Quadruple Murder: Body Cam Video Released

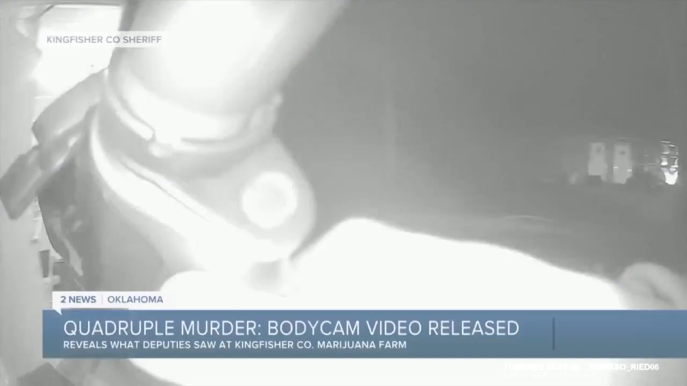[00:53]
Sheriff's Department! Body. Multiple bodies. Sheriff's Department! Carnage inside a Kingfisher County marijuana grow operation last month.
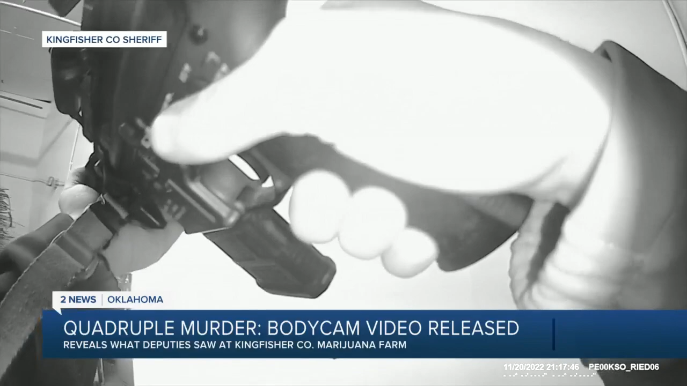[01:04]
Body camera footage from November 20th shows the moments Kingfisher County Sheriff's deputies found a mass murder scene.
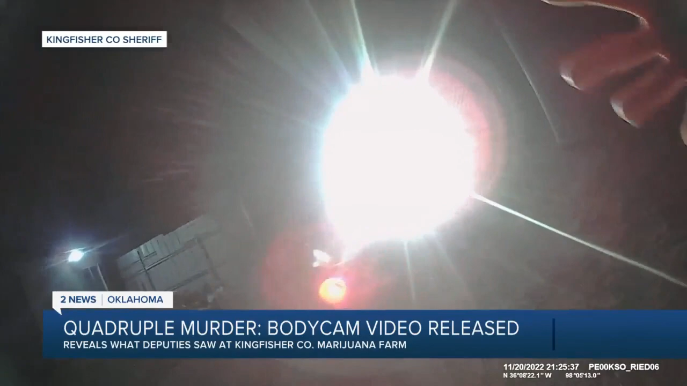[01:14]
We've got four dead, one wounded, four dead. The house is secure. We haven't got all the buildings secure yet. All four killed were Chinese nationals.
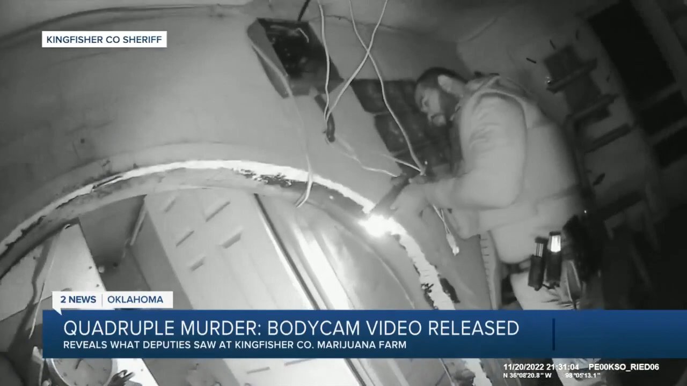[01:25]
Deputies finding a fifth victim, also from China, seriously injured. You can hear the deputies racing to get help, a medevac.
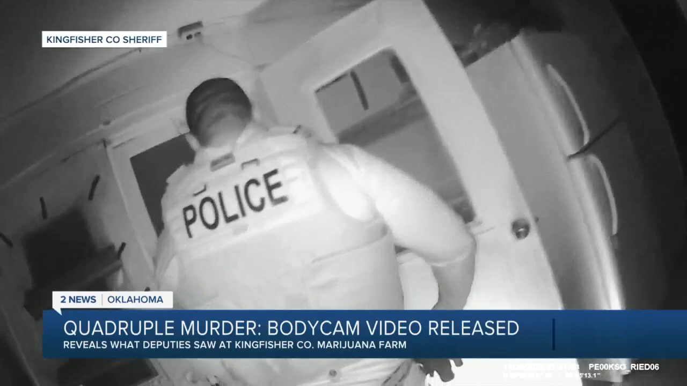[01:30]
Do you hear? I got him. Oh, a f***ing bird! Get a bird, I mean, he's got gunshot to him right in his abdomen, it looks like. The search for a suspect would come up empty that night. We don't know where shooter is. We've got four dead bodies in there.